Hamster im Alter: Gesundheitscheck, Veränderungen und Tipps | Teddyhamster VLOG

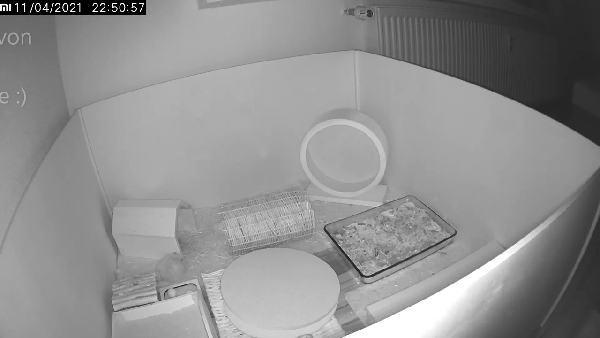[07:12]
Die Haustierkamera ist einfach ein super Tool, um das Verhalten deines Hamsters auch in der Nacht beobachten zu können. Ich benutze sie aber, wie du hier siehst, abends auch gerne mal, wenn Emil im Auslauf ist, um einfach schöne Bilder von ihm zu bekommen.